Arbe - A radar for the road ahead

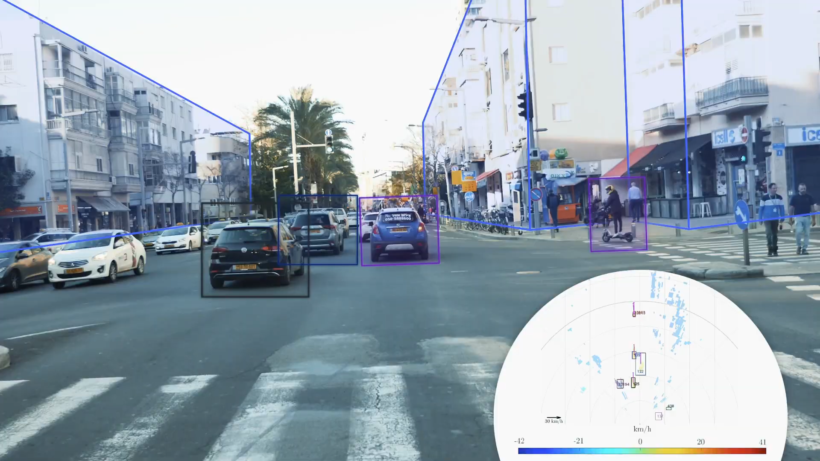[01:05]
enhanced by tracking and slam algorithms objects
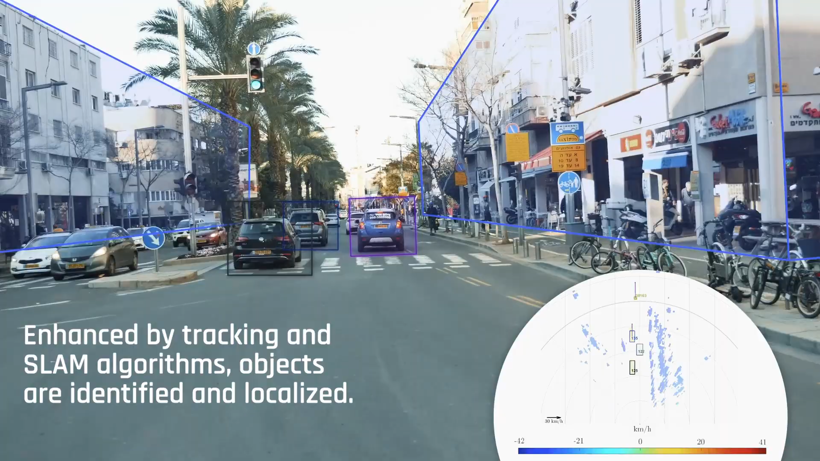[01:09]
are identified and localized distinguishing threats from false alarms